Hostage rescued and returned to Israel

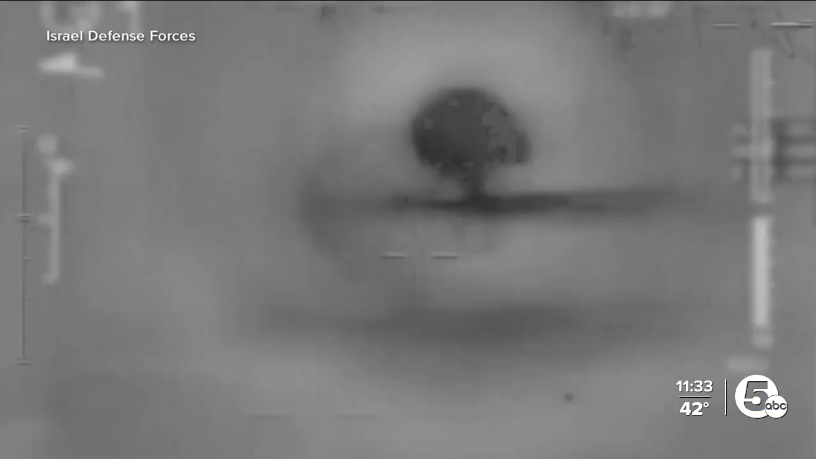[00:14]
Israel Defense Forces posted a video, they say, shows military strikes on military infrastructure in Syria.